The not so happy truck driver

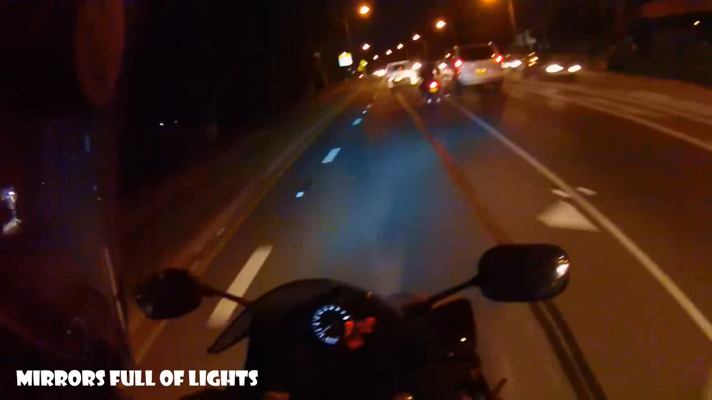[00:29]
Oh come on mate Don't ever fucking cry about it Fuck
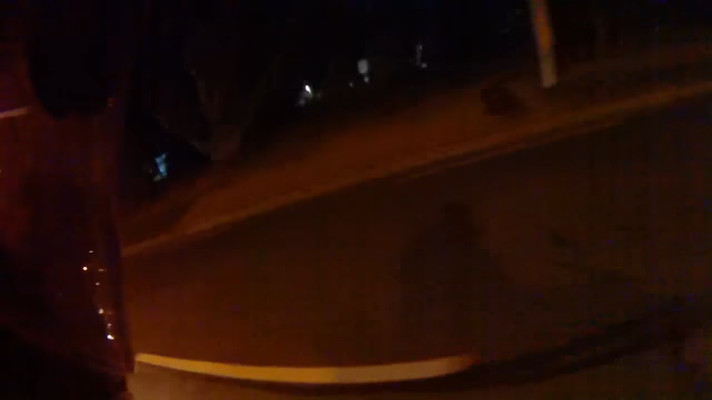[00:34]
Hey you're right Hey you're right Mate don't ever cry about it mate you're in a fucking truck I'm on a bike Is that nice man?
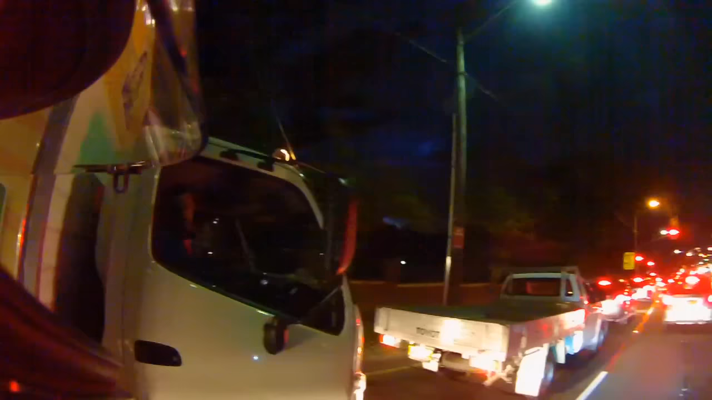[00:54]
What's that? Is it nice to do that? Is it nice to do what? Hey just cut me off like that Mate I'm not cutting you off bro Fuck I hope you kill yourself Oi this thing does 300k's an hour mate I'm not even getting in your fucking way You know what it does?
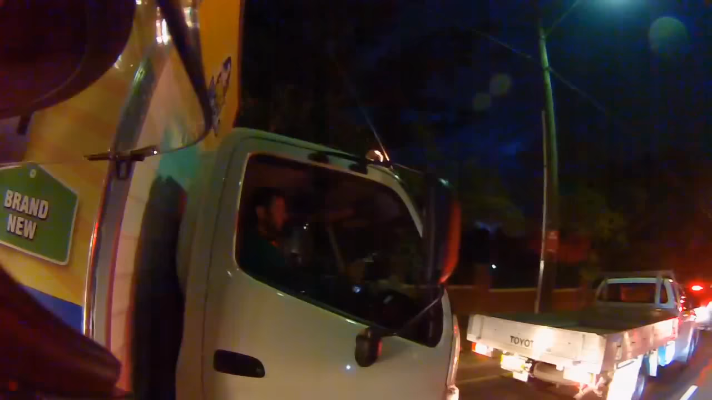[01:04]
Seriously bro Come on mate what are you going to do you're going to intimidate me with your fucking truck sitting up behind me Hey mate is that how you ride? Mate come on mate Mate I've been doing this for 30 years Have you? Yeah I have been mate You're a mad fuck Oh come on man Nah Come on man I'll tell you what man if we didn't meet like this you and I would be fucking sweet yeah? Not only that Fuck you're mad Fucking hell Alright I'm sorry I'm running too late I'm sorry man alright It's alright Alright mate Be careful man huh Okay mate
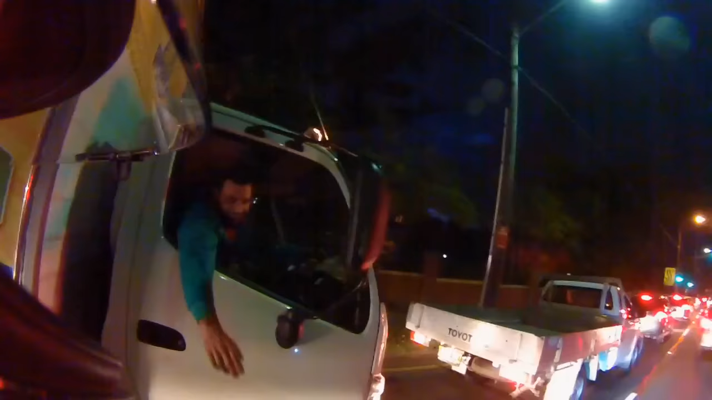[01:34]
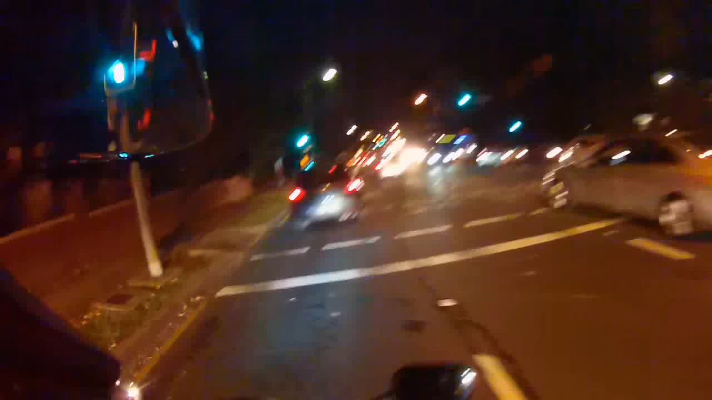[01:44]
Fucking funny cut I was totally being a dickhead just then but fuck man I like that guy man cause he fucking stands up and he fights bro Good fucking on him I did oh Man did I do the wrong thing? I sort of did Sort of didn't I don't know man It's a lane it's not undertaking yeah? That is a second lane right there Yeah I utilized that lane Got around him and he says oh you cut me off like mate Yeah I did I didn't I don't know man I'm not gonna fucking say I cut him off on camera
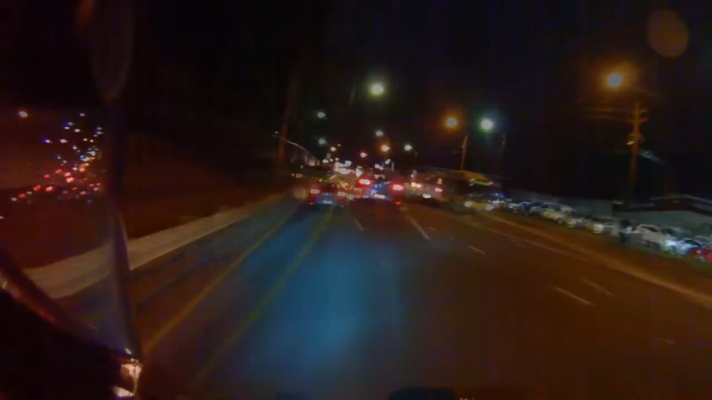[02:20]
What a sick cut What a sick cut Oh crisis averted Hope you guys enjoyed that one I